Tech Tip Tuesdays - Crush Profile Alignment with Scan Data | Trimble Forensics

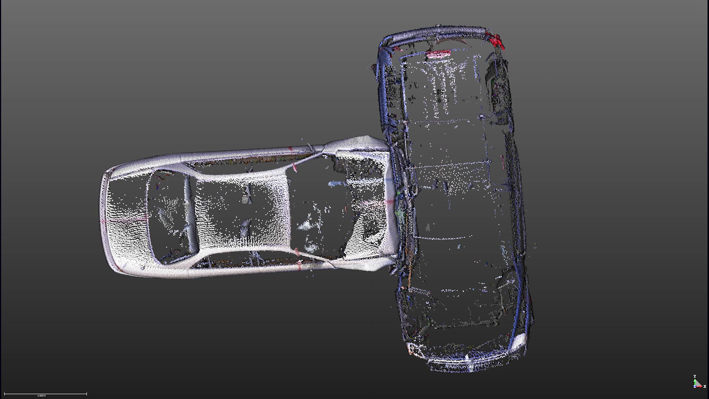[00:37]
and finally to this, placing the vehicle scans into reveal. Enough of me talking, let's get to work.
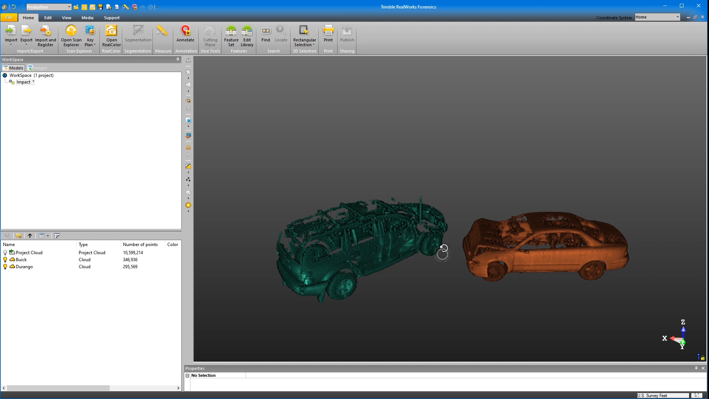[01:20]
Now if you missed last week's episode on Trimble Forensics Tech Tip Tuesday, where we took a look at segmentation in Realworks, what it is, and how to use it effectively, definitely go back and watch that. But what I've done here is I've segmented out my two vehicles. Now what I'm going to do is with each vehicle, I'm going to export these as separate E57s.
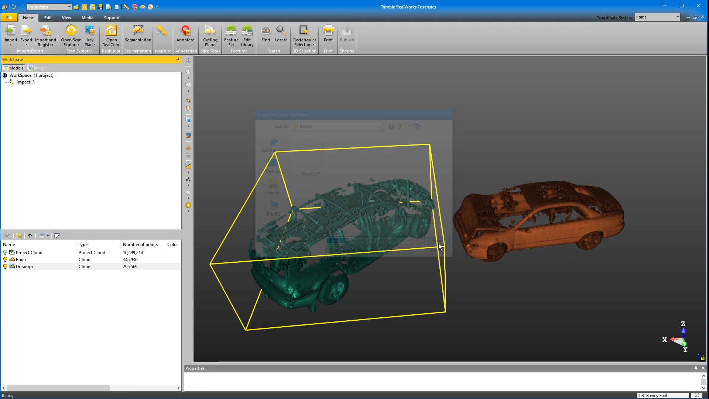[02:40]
as an E57. Now what I'm going to do is close this project and start a whole new one. So I'm going to take my project here and I'm going to hit close.
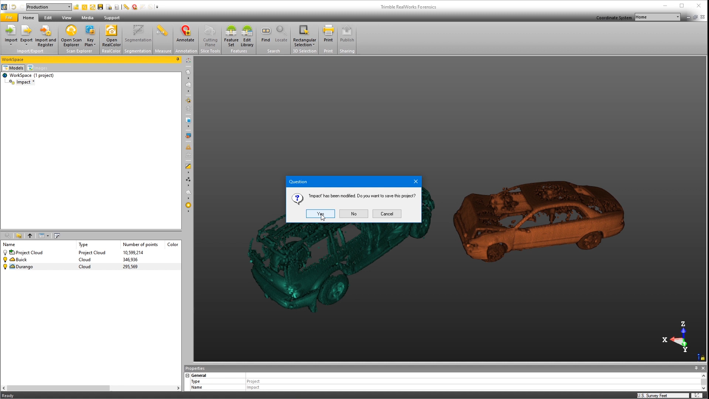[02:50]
Do you want to save? I'll hit yes. And now what I'm going to do is I'm going to re-import my E57.
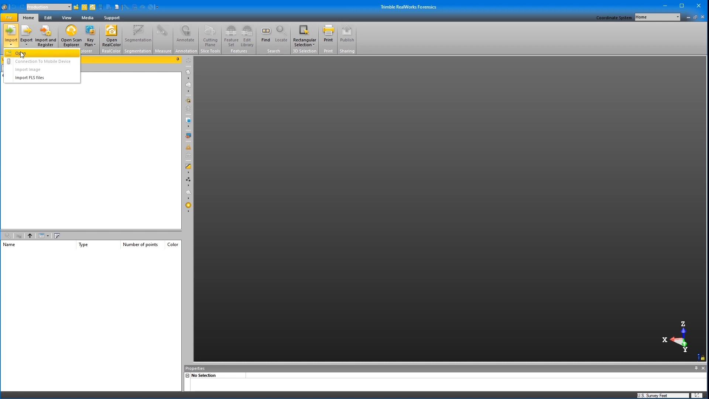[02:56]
So I'm going to import open and my file type.
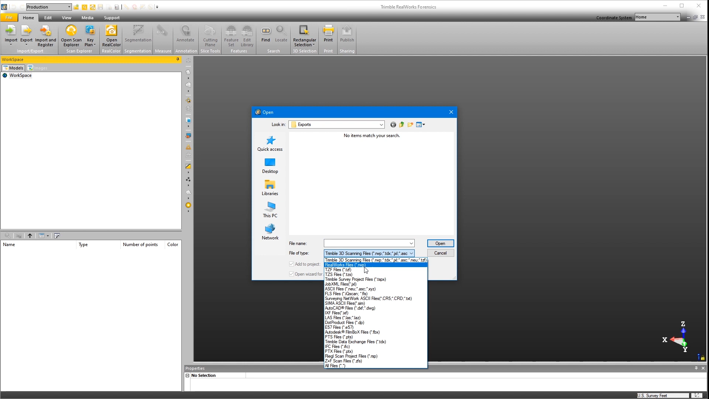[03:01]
I'm going to change that to my E57s. I'm going to ingest both of these and click open.
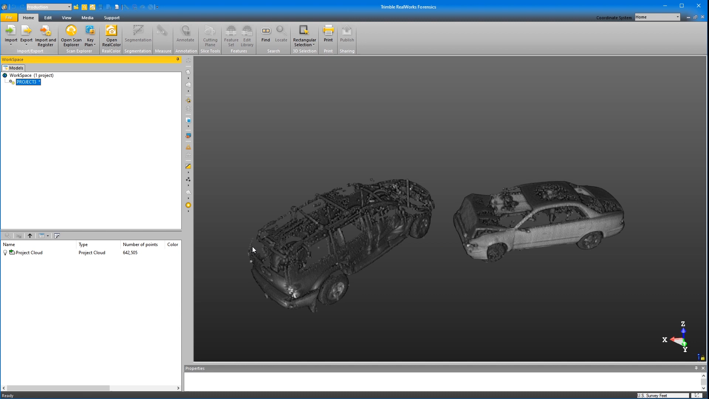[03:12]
And now it only brought in my vehicles and nothing more. So I'm in the production tab now.
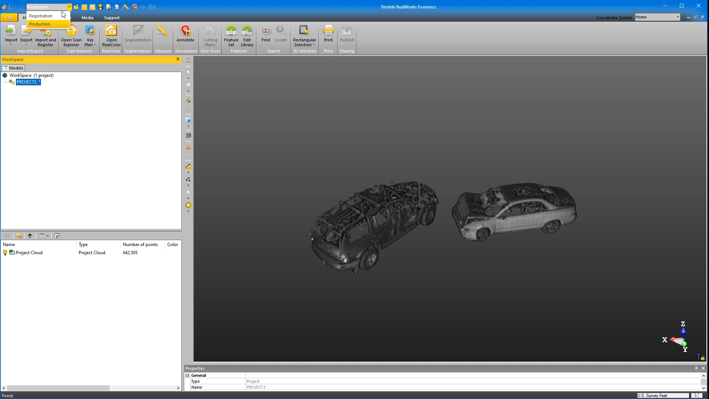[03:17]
I'm going to switch over to registration. You can see that we have our two vehicles.
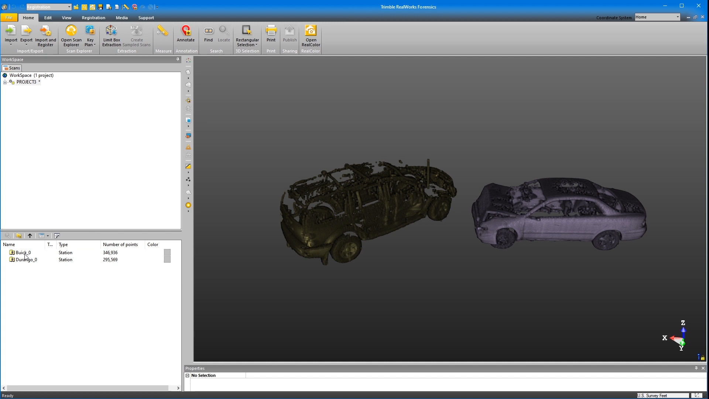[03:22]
Now what I will do with my Buick, what I'm going to do is just change the color of this so it stands out just a little better.
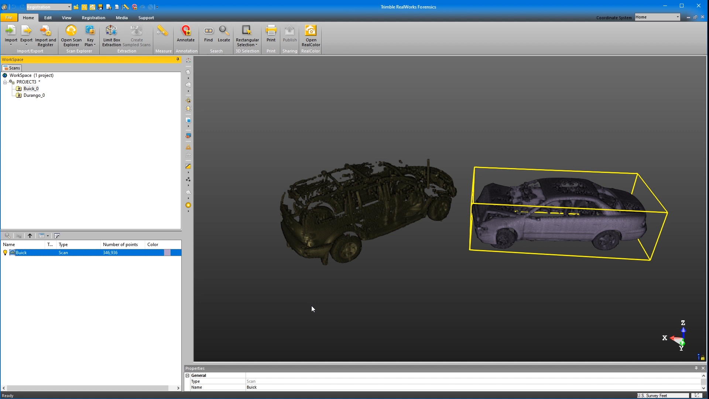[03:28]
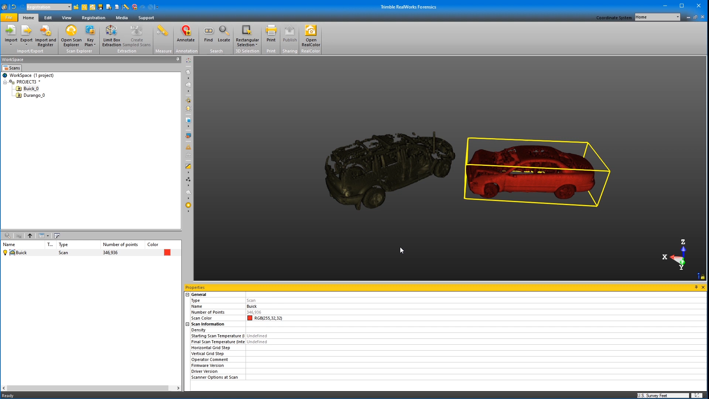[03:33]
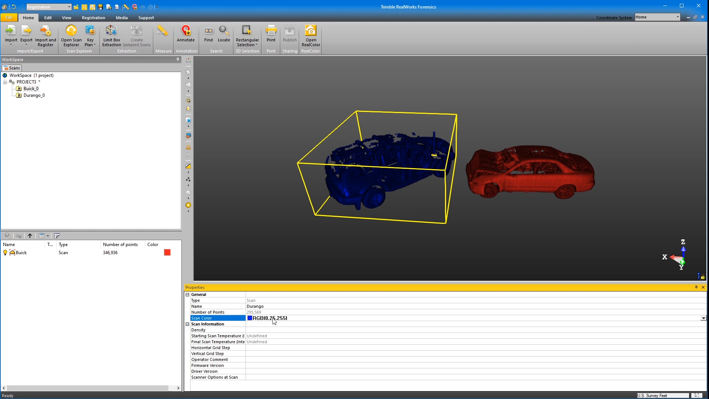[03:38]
Yeah, it's a little bit dark. There we go. Those two colors stand out fairly well. All right. So what I'm going to do now is I'm going to take my project, which is project three. It's named project three for me and I'm going to do a registration.
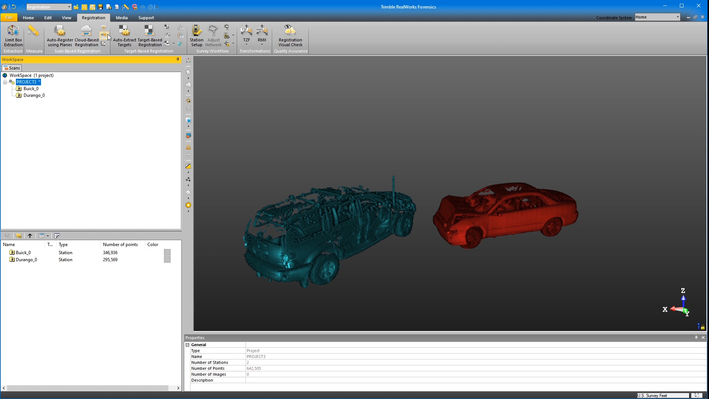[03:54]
So I'm going to click on my registration tab. I'm going to click on cloud-based registration and we have it loaded up.